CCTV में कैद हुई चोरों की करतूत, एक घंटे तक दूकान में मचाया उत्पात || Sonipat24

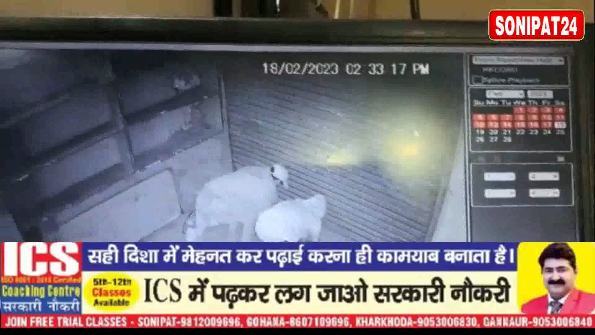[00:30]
دکان میں چوری کی واردات کو انجام دے ڈالا اور بڑی آسانی سے چوری کی واردات کو انجام دے کر
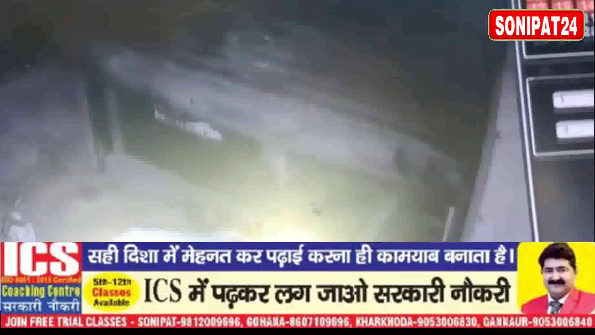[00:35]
نکل گئے چوروں کی یہ کرتو دکان میں لگے سی سی ٹی وی کیمرے میں قید ہو گئی دیکھئے اس خاص ریپورٹ میں
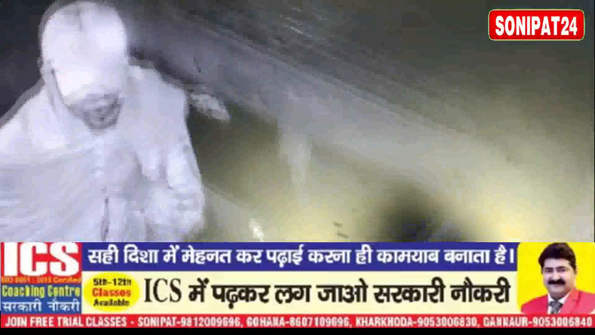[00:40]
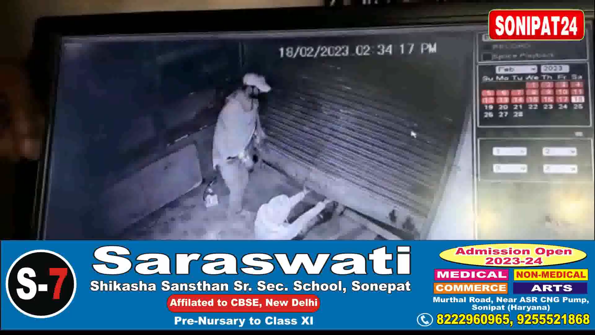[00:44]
سی سی ٹی وی کی تصویریں سونی پت سے آ رہی ہیں آپ تصویروں میں دیکھ سکتے ہو کیسے سونی پت کے سب سے پہنچ علاقے ہیں سیکٹر چودہ کی مارکٹ میں ایچ کے کار ایسیسریز کی دکان میں چور پہلے تو شٹر اکھاڑ رہے ہیں اور بات میں دکان میں رکھے پچیس ہزار روپے چورا کر لے گئے اور دکان میں جم کر توڑ فوڑ بھی کی چوروں نے اس واردات کو قریبے ایک گھنٹے تک بڑے آرام سے انجام دیا لیکن سونی پت پولیس کی کوئی بھی گشت یہاں پر موجود نہیں تھی